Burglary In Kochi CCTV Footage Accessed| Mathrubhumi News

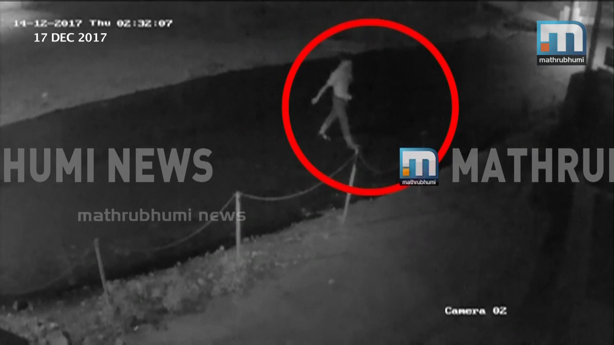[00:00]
ഇടുക്കിയ മോഷണ പരമ്പരയുമായി ബന്ധപ്പെട്ട നിർണായക ദൃശ്യങ്ങളാണ് പുറത്തു വന്നത്. 15-ാം തീയതി പുലർച്ചെ 2:30 മുതൽ 2:30 വരെയുള്ള സമയത്ത് ഏരൂരിലെ സ്വകാര്യ സ്ഥാപനത്തിന്റെ ക്യാമറയിലാണ് മുഖം മറച്ച് കമ്പിവടി അരയിൽ തിരികി ആദ്യയാൾ എത്തുന്നത്.